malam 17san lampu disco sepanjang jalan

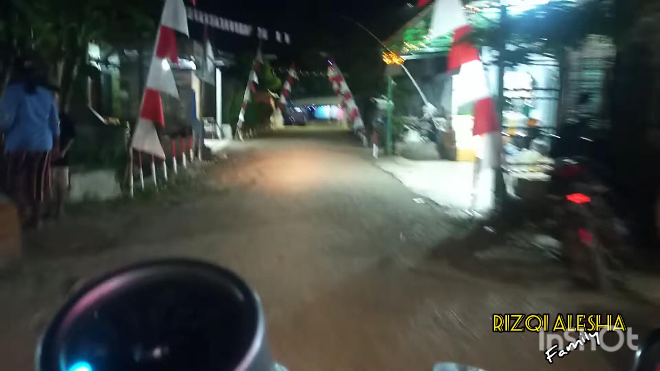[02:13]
nya ya teman-teman beserta bendera merah putihnya